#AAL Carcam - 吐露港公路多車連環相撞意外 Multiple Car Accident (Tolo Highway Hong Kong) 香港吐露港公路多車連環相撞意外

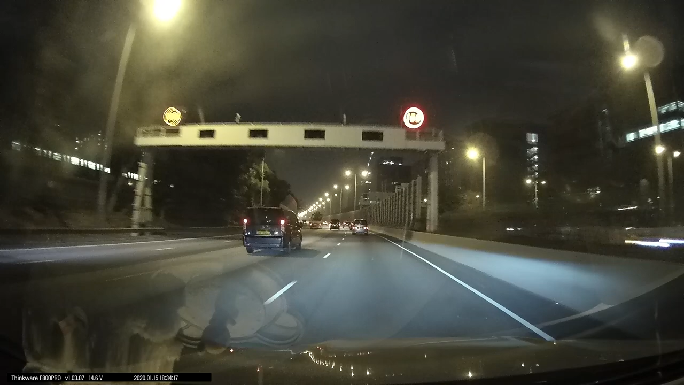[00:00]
speed camera in 200 meters. Speed limit is 100 kilometers per hour. Oh.